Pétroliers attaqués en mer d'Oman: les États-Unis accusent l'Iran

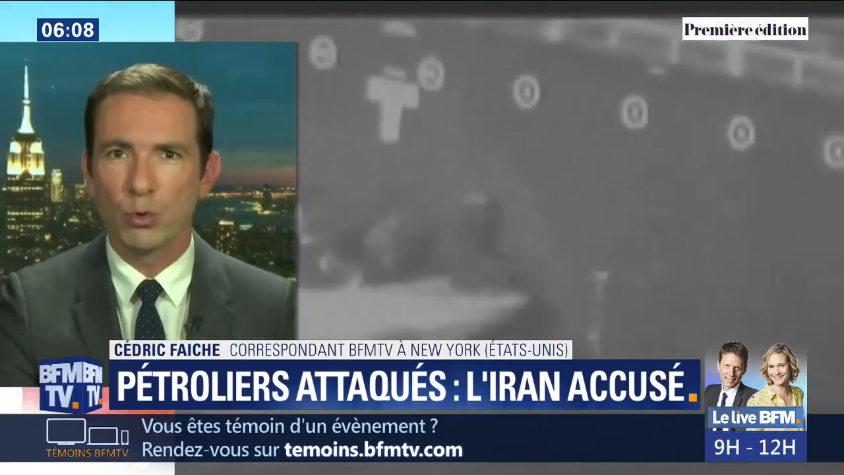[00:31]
Cette vidéo montrerait un bateau de la marine iranienne en train de retirer une mine qui n'a pas explosé sur la coque du navire japonais. Comme s'il fallait effacer une pièce à conviction.